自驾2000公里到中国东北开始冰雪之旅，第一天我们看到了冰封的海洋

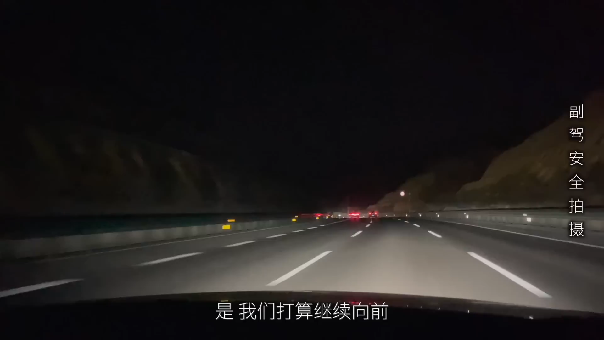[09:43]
我们打算继续向前去下一个服务区再看看我们现在正在穿越的就是太行山区位于山西省和河北省的交界处这边山可真多呀而且这个高速在这一块区里拐弯的
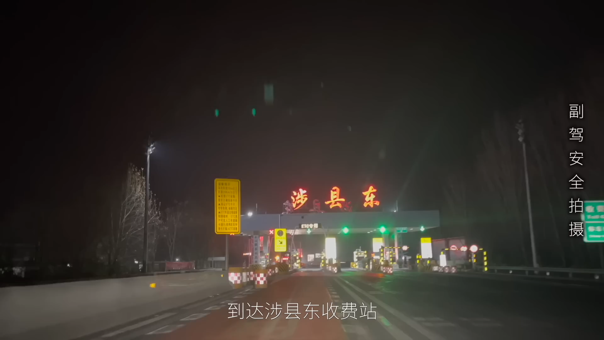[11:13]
到达设县东收费站我们现在从设县东收费站下来了到高速的下边去找
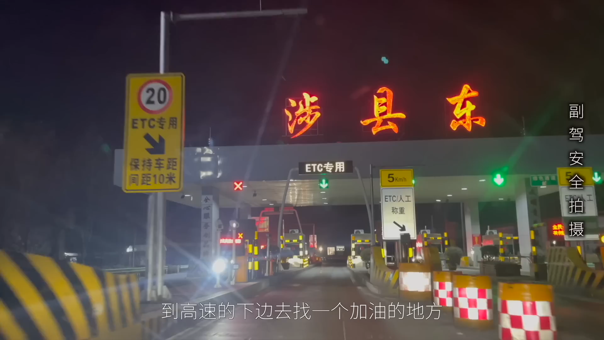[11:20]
一个加油的地方今天是太夸张了从西安出发一直到了河北的邯郸中间过了有十几个服务区吧
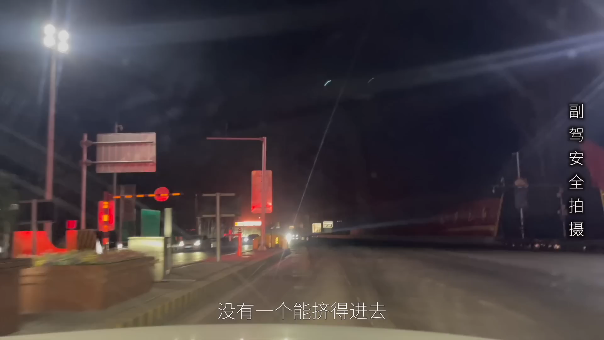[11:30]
没有一个能挤得进去走走走两车的我们到这个设县的加油站啊这边找了个中石化这一个人都没有